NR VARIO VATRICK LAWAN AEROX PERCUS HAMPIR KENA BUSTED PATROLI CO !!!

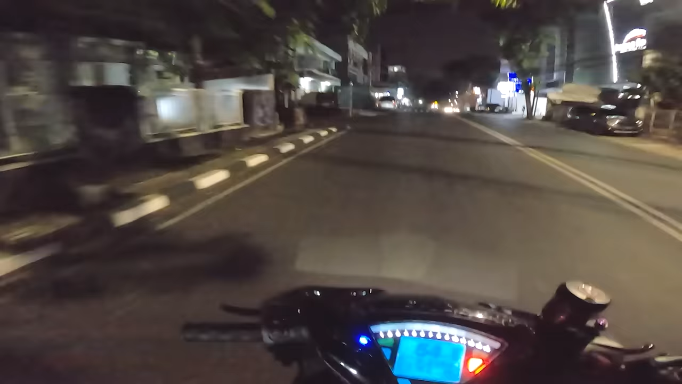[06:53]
Wow. Ya Allah, terang-terang bener ini. Silo.
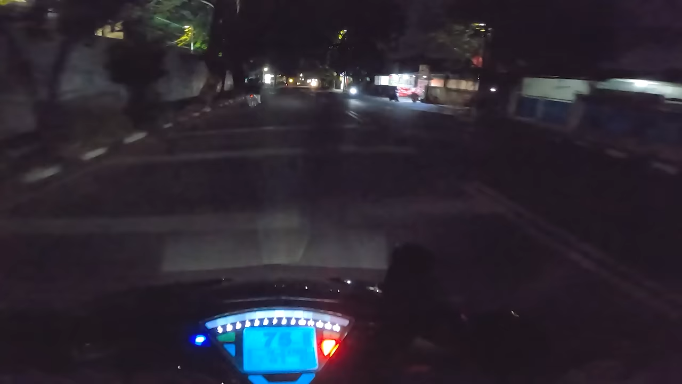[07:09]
Lah coba ini lampu kita ya. Ya Allah, cuma enggak apa-apa. Semoga next kita bisa modif bilet deh biar kalau lagi NR gini nih enak banget tuh. Ya kan buset terang pakai bilet mah. Buset King Romi tengilnya kayak di Supercus nih. Kanan apa lurus? Dadah.
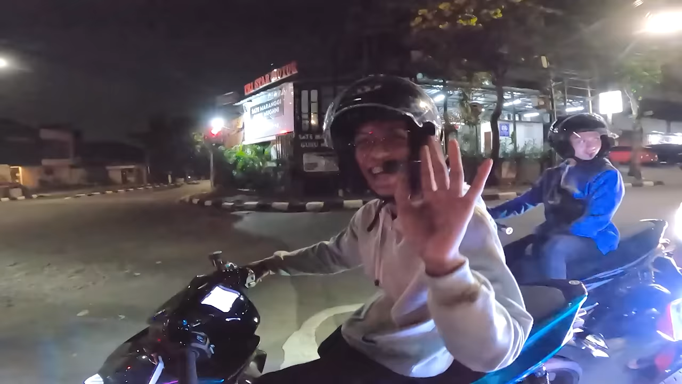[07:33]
Masuk konten. Kita udah mau balap pelan-pelanan.
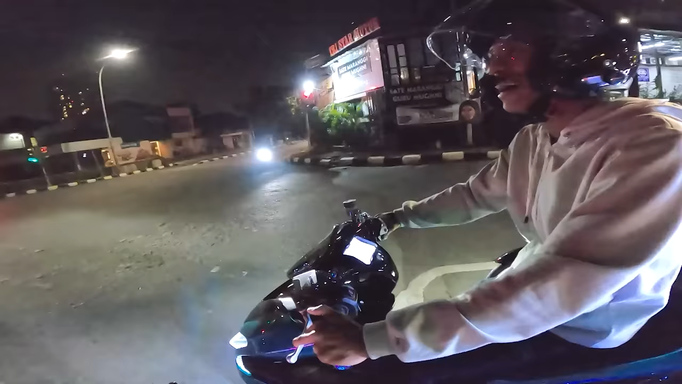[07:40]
Iya, balap pelan-pelanan ya. Buduh, pakai bilet ya Allah, terang-terang banget. Buset, beradu bilet ini. Kling, kling, kling.
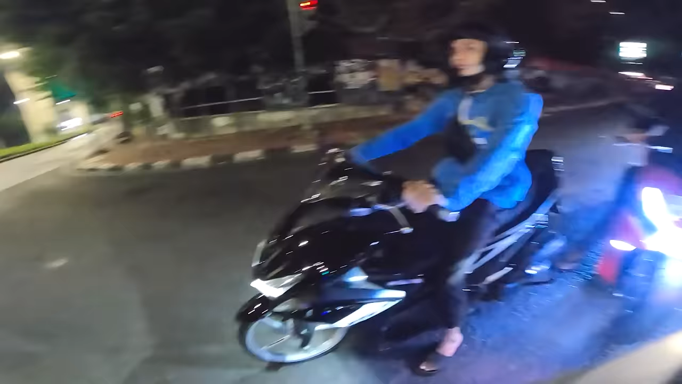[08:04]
Ini kanan situ.
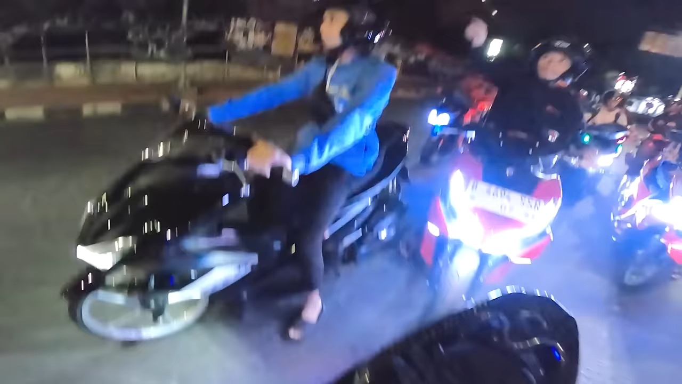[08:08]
Hai, kita muter dulu nih, lewatin. Biasa nih kalau bocah-bocah rame nih pada di sini nih. Ke Barito dulu.
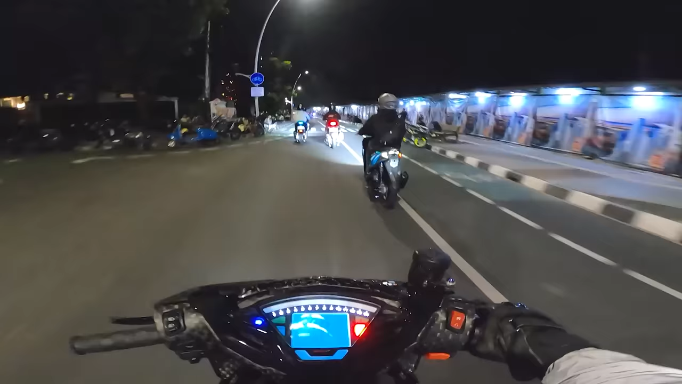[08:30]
Tapi ini berhubung malam Jumat ya cuy, jadinya nggak begitu rame banget nih. Biasanya di sini tuh rame kalau misal malam Minggu tuh rame. Pokoknya malam-malam weekend tuh daerah sini mah udah rame pol banget dah.
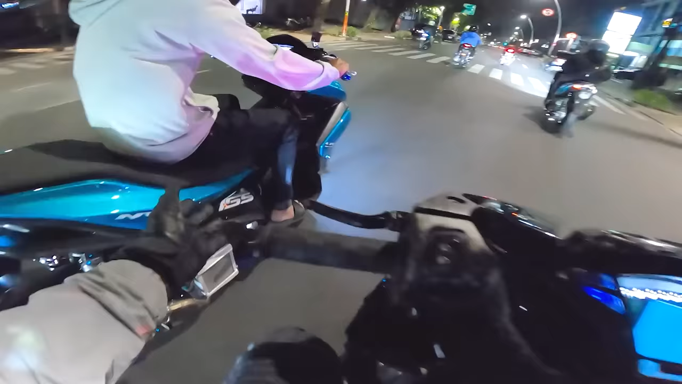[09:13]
Kita colek King Robby. Woo! Hai, sudah sampai di Sudirman, Brody. Sudah lama banget nih kita nggak lewatin jalanan sini lagi nih. Akhirnya bisa kesini lagi kan bareng sama Patrick nih, kita ngevlog lagi kan cu. Tapi ini jam 1 malam Romano masih rame banget deh.
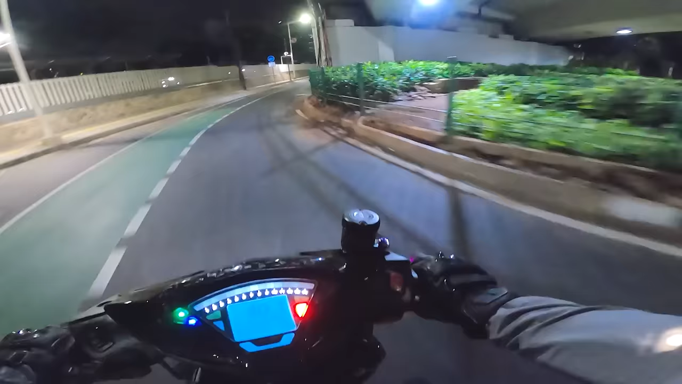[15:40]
Kuningan, Kuningan. Juga cowok ini udah lama banget gue nggak pernah lewat sini lagi. Waktu itu tuh inget banget gue di sini pernah ngebalap. Orang yang lagi balapan, cuk. Dulu emang di sini tempat trek nih, cuma sekarang udah nggak rame sih, malah udah nggak ada malah.
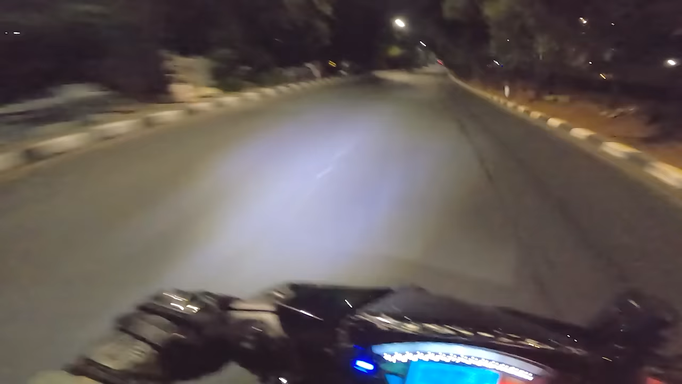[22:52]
Emang udah perjalanan balik menuju ke Depok itu
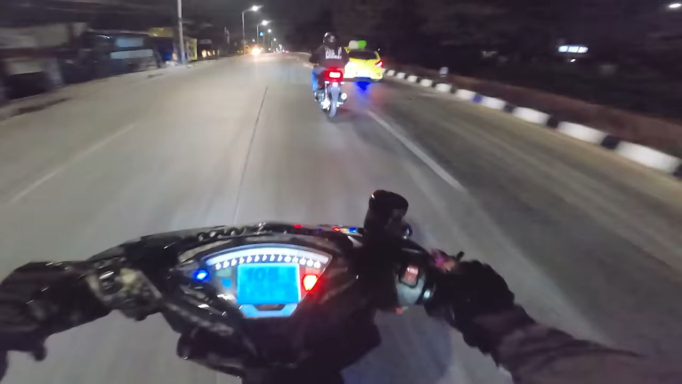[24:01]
Si bapak yang satu ini suka mancing-mancing nih dia nih. Nih dia nih, suka mancing-mancing. Mancing-mancing orang bikin ngebut. Awalnya kan bocah pada mau pelan-pelan ya, dia ini duluan banget gitu. Otomatis yang lainnya kan jadi pada speeding ya, edah. Aturan udah enak no, pelan-pelan, OTW balik, edah.